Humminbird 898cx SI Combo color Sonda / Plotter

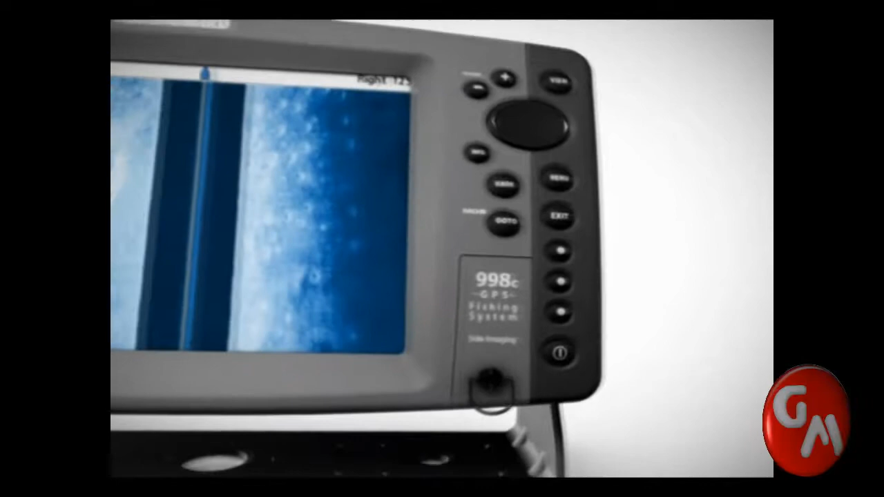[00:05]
Humminbird fishing systems use sonar technology to help anglers locate and catch more fish.
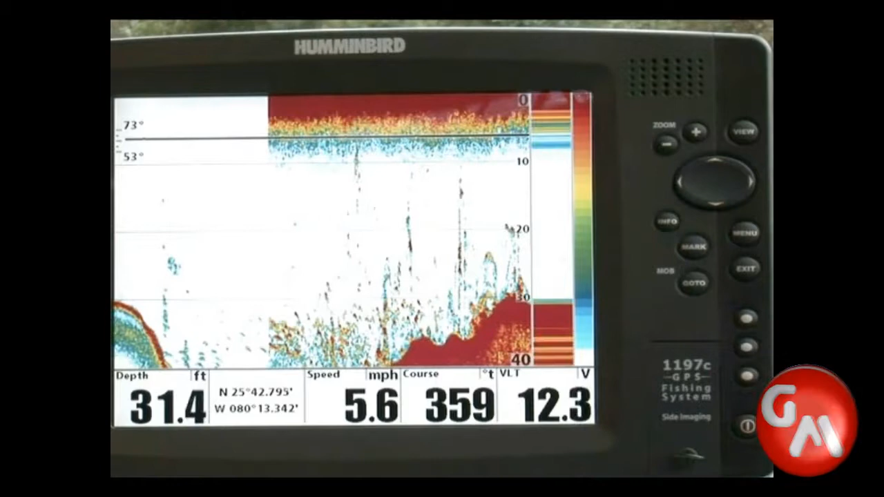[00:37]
On screen: depth 31.4 ft, speed 5.6 mph
Humminbird sonar uses various signal frequencies to help detect fish and structure. A higher frequency pulse provides more detailed and precise returns,